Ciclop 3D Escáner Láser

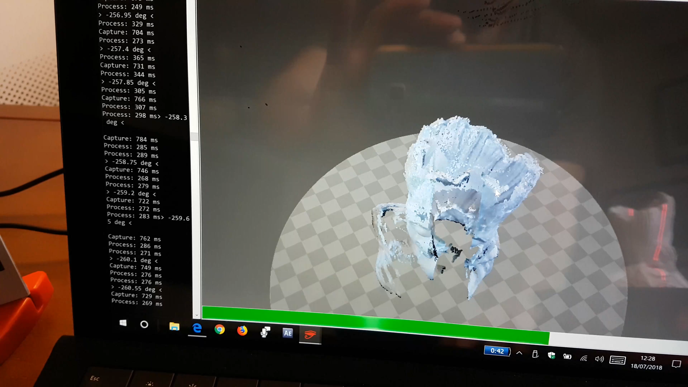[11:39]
Y es que ambos láseres producen nubes de puntos totalmente diferentes,
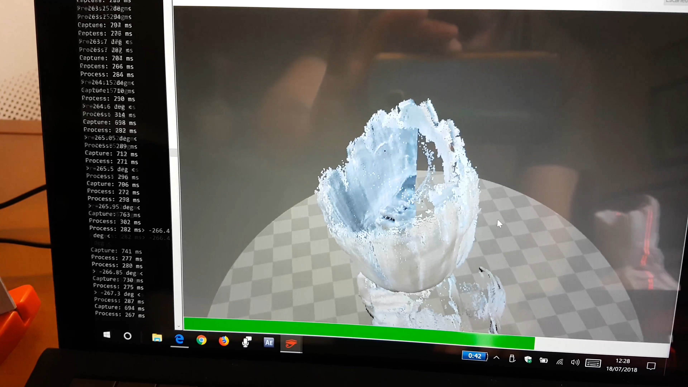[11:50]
con lo cual no podemos aprovechar el hecho de tener dos láseres. Y esto es bastante contrariante, la verdad.
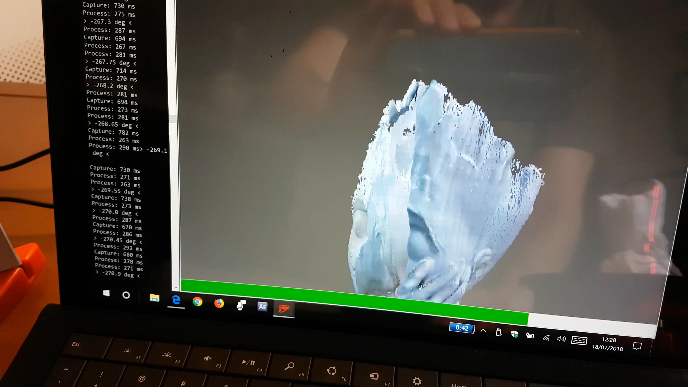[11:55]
Entonces, como ya me vais conociendo, sabéis que ahora me pongo en modo KBZ y
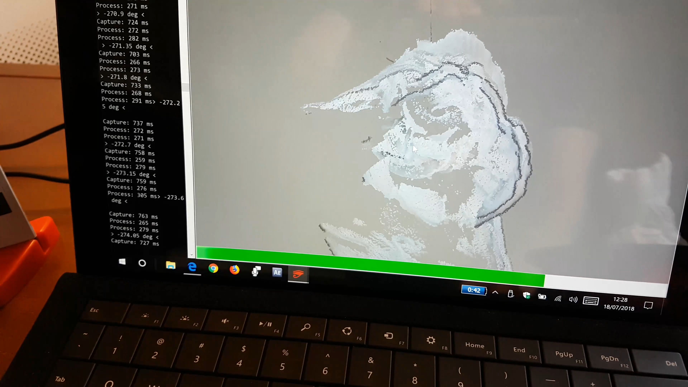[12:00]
me lanzo a hacer toda una serie de modificaciones y en búsqueda de ver por qué mi escáner
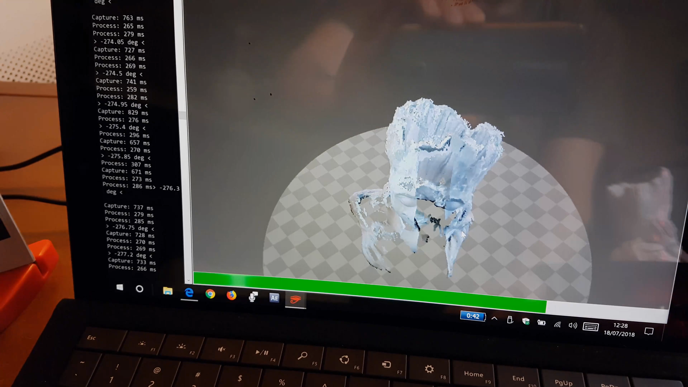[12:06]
produce dos nubes de puntos diferentes estando aparentemente bien calibrado y bien montado. Entonces, lo primero que pienso, claro, digo, como estoy viendo que las dos nubes de puntos son totalmente diferentes,